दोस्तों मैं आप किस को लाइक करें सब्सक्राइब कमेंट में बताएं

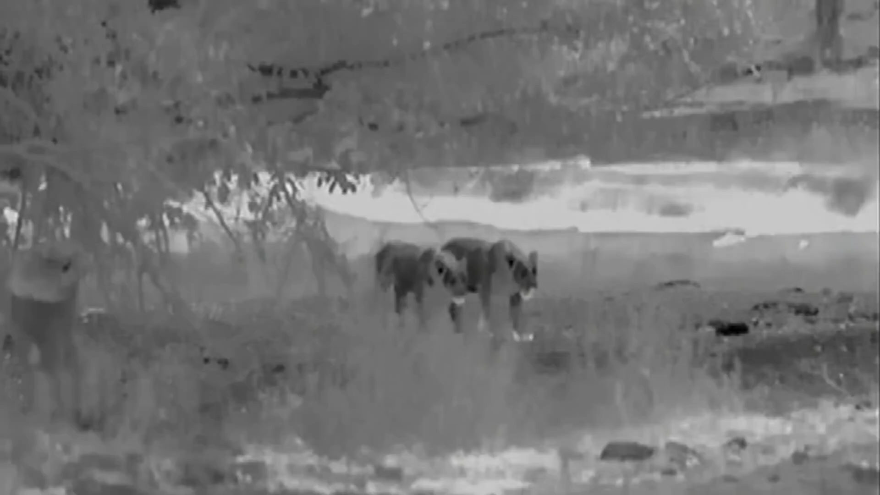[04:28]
शेरों के गुप्त संसार की ये एक अनूठी जलक है
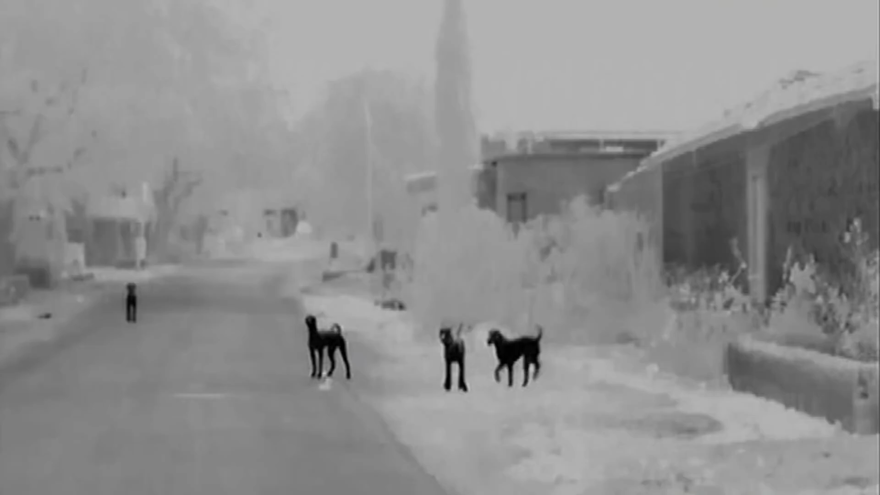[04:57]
गाउं की गलियों में कुट्टे घूम रहे हैं भैसे अपने स्थान पर आराम फर्मा
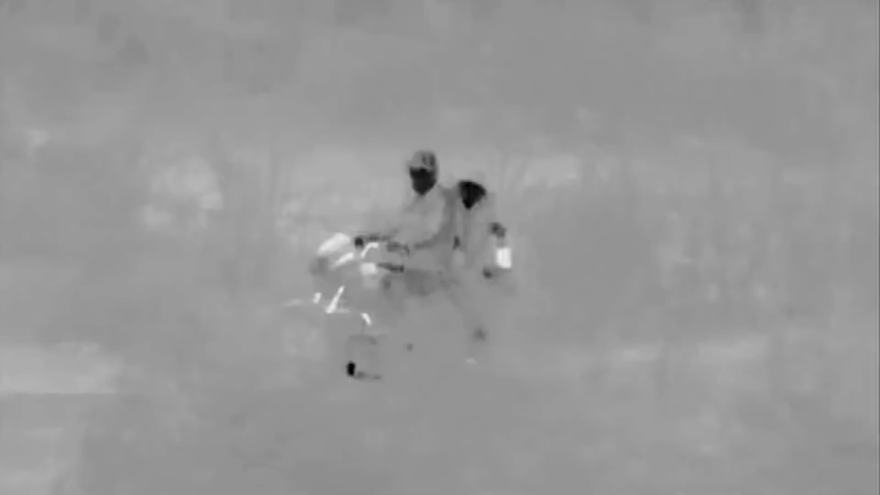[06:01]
क्या पता वो आसपास ही कहीं आराफ कर रहा हो
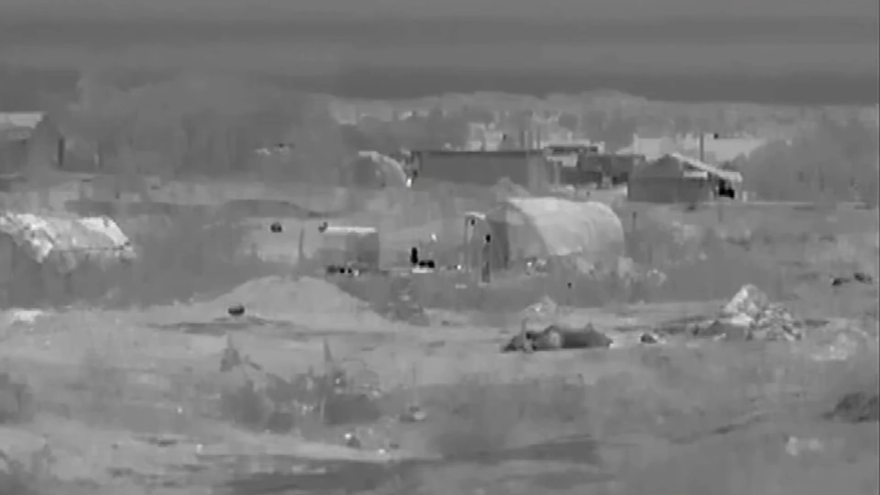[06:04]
पर थर्मल कैमरे से भी उसका कोई सुराग नहीं मिल रहा
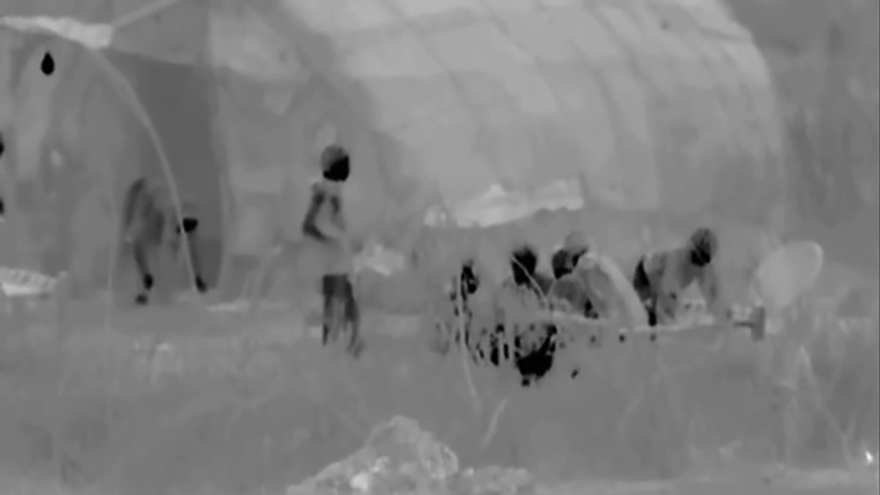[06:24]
मारे गए मवेशी के पास ही एक परिवार अपना खाना खा रहा है
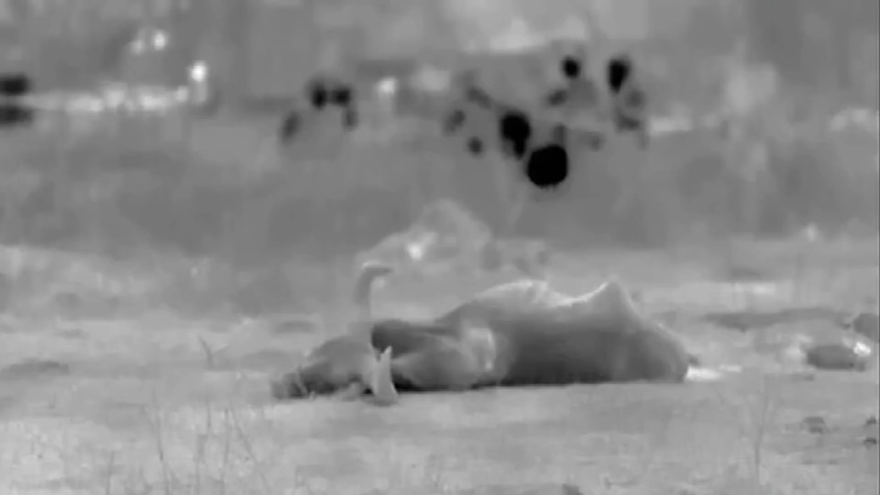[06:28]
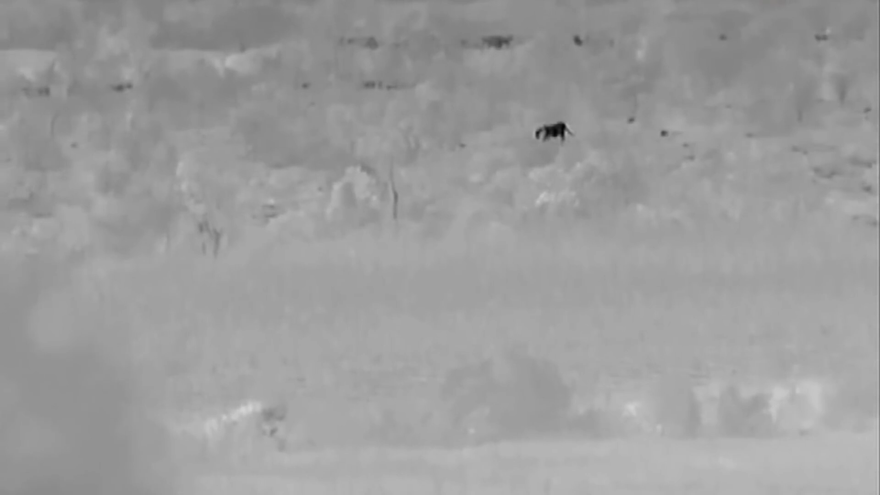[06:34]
बहराल खेतों के उस तरफ से एक बड़ा सा शेर गाउं की तरफ ही आ रहा है
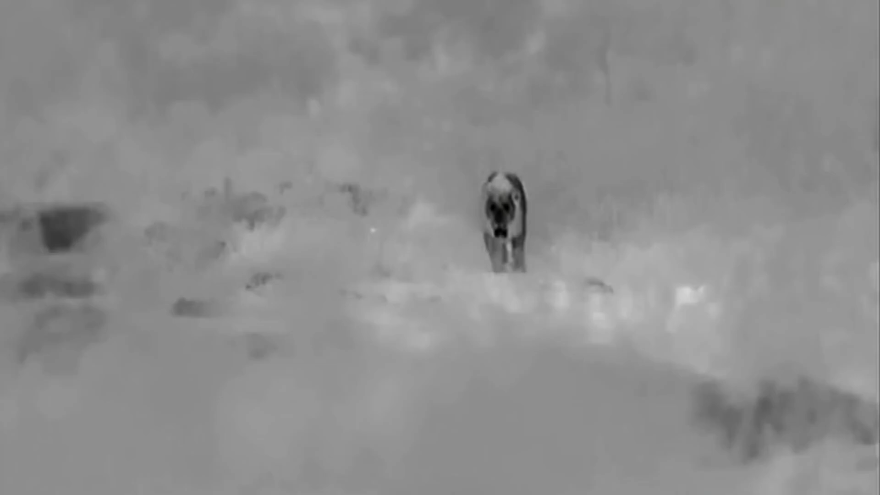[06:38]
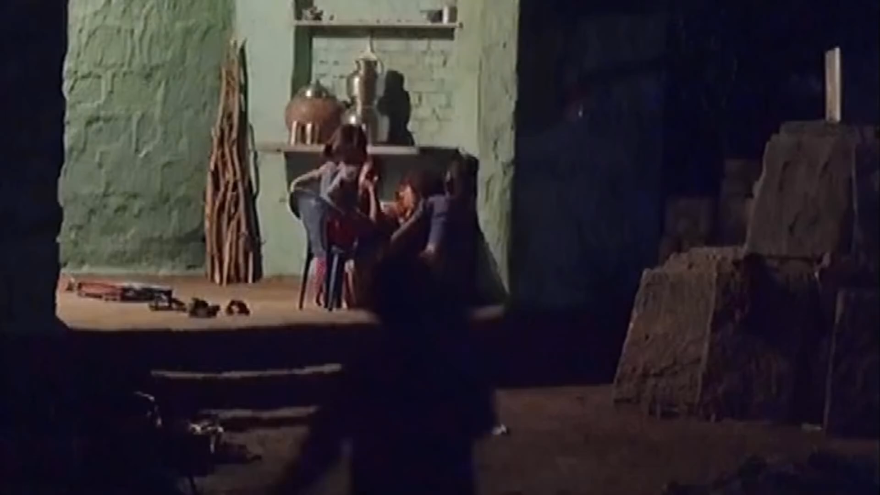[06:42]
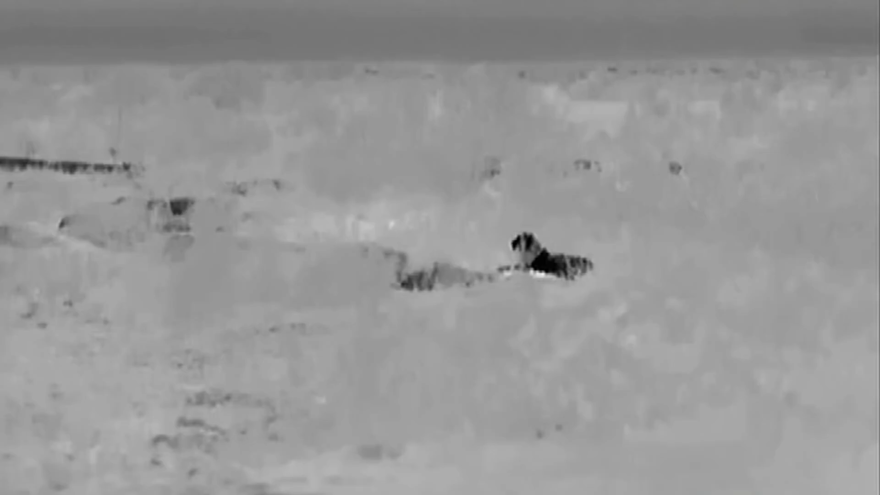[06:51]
खाने का मज़ा लेते परिवार को एहसास ही नहीं है कि उन पर किसी घूखार शिकारे की नजरे है
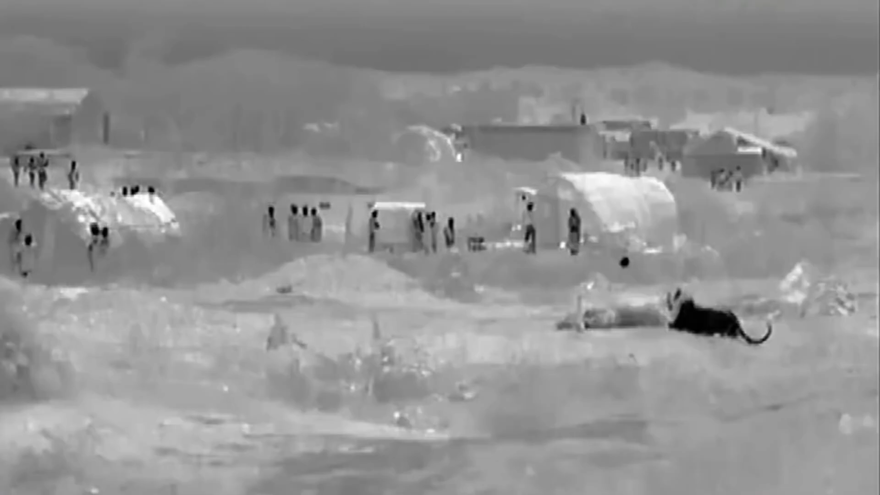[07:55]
पर बिना किसी हिपासत के शेर के सामने जाना तो निरा पागल पनी होगा
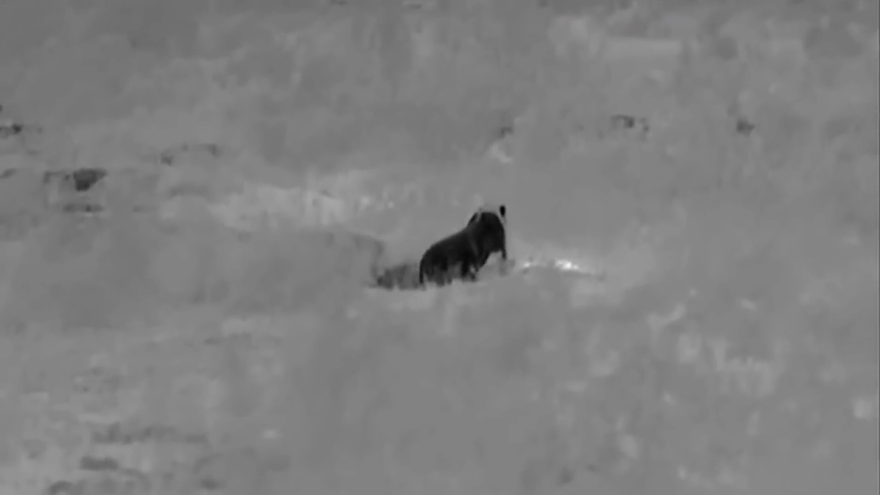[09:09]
जब पेट भर खाकर शेर जाने लगा, तो बहादुर गाउंवाले उसकी एक आखरी जलक पाने को पीछे-पीछे हो लिए
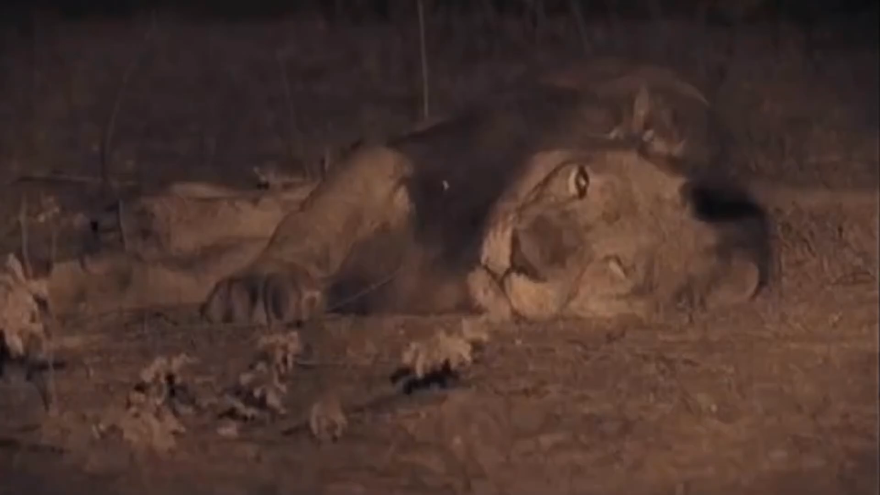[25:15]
दिन ढलने के घंटो बात तक शेर सोई रहकर दिन भर तपे तन को ठंडा करते हैं
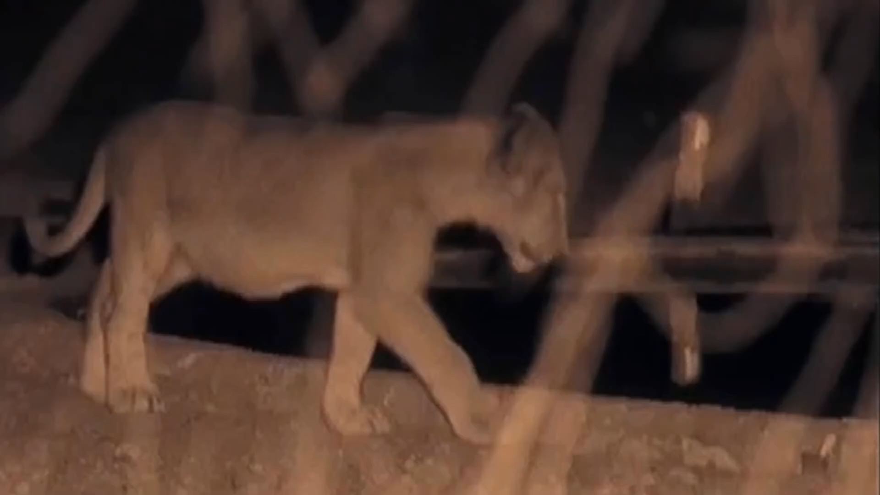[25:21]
मगर रात के दस बजे के आसपास नन्य बच्चों की दुनिया देखने की इच्छा जगती है
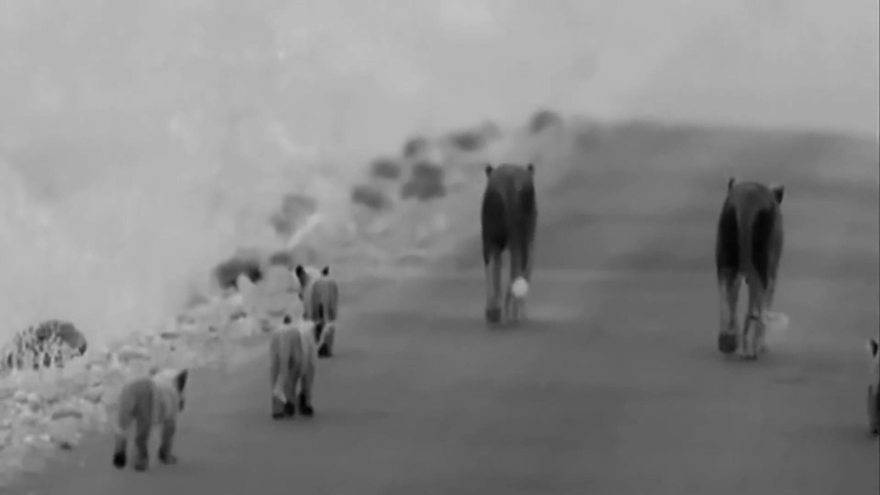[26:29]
वो ठिटक कर सुनते हैं कि कहीं किसी शिकार की आहट तो नहीं या फिर उनके बच्चों के लिए कोई खत्रा तो नहीं
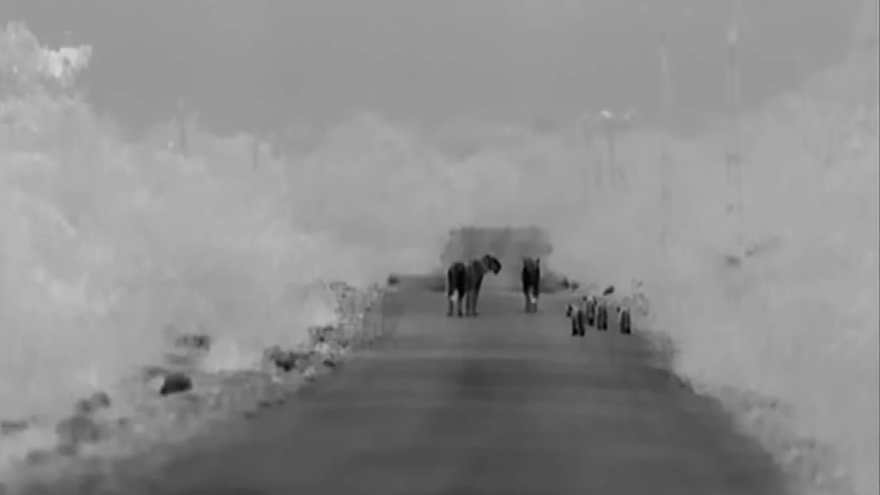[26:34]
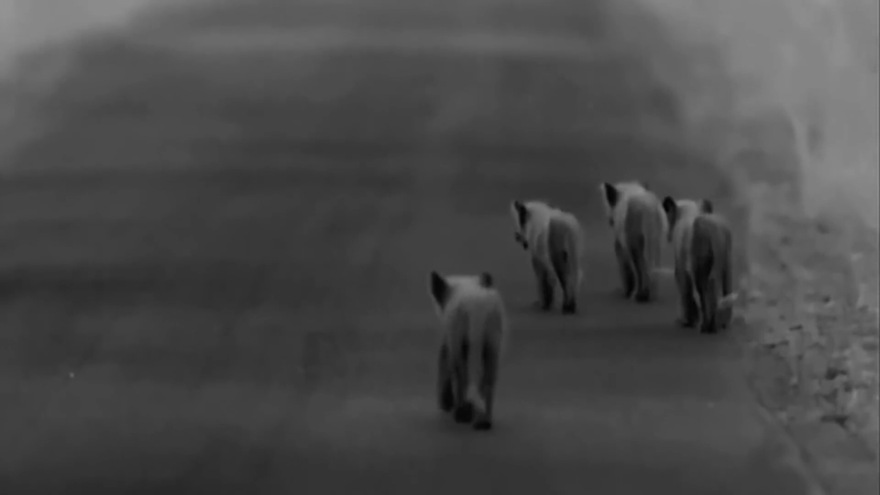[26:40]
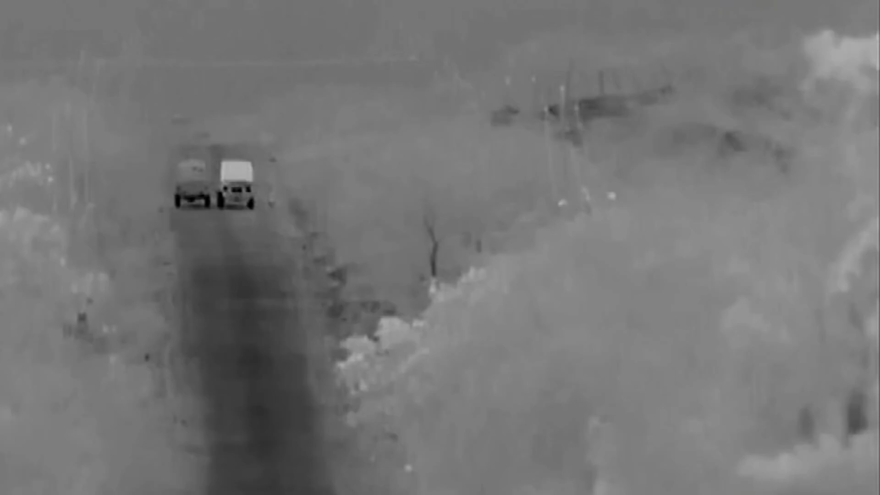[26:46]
गाड़ी के आवाज सुनते ही शेर सडक के किनारे उगी जाड़ियों में गुम हो जाते हैं
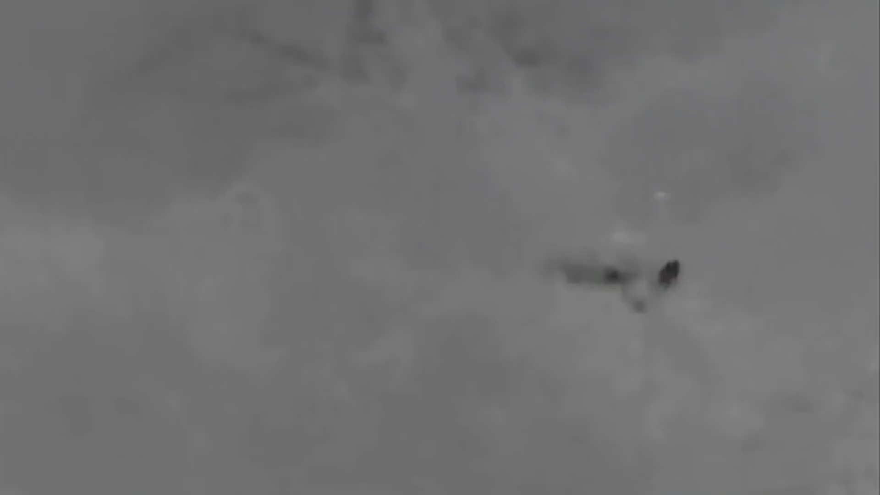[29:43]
कई भूके पर बक्षी और मुर्दा खोर भी यहां भटक रहे हैं
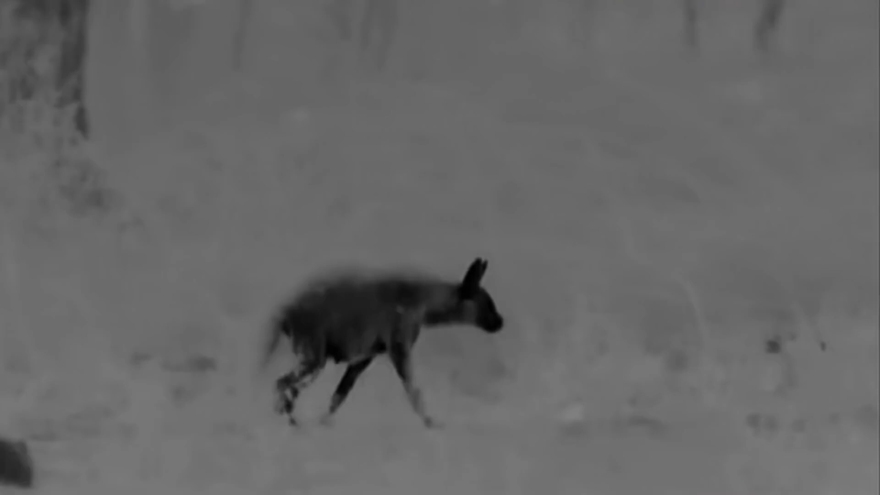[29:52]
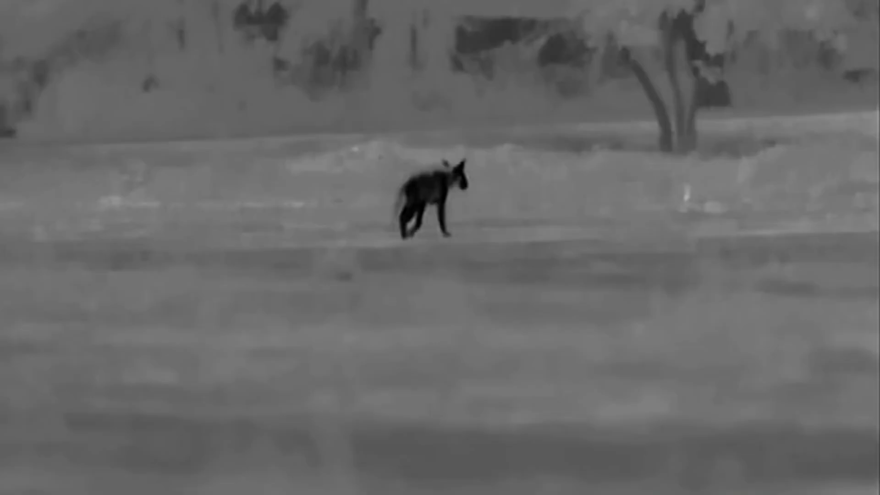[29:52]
ऐसा धारीदार लकडबगा बहुत कम देखने में आता है